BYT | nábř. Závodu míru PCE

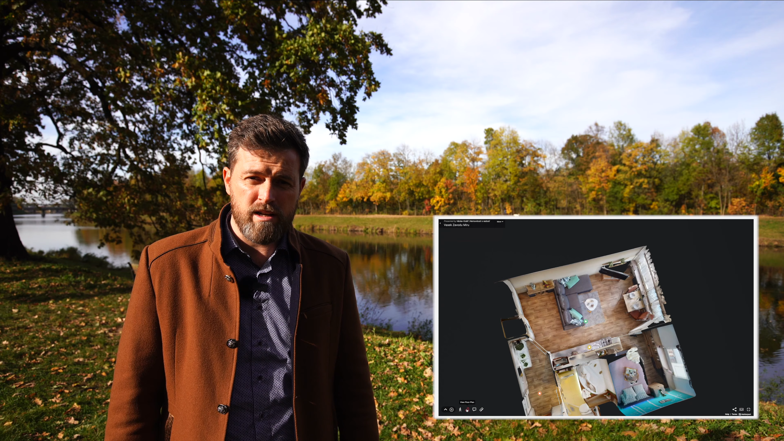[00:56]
kde se dozvíte více zajímavých informací a hlavně, kde si můžete celý byt projít i prostřednictvím 3D virtuální prohlídky.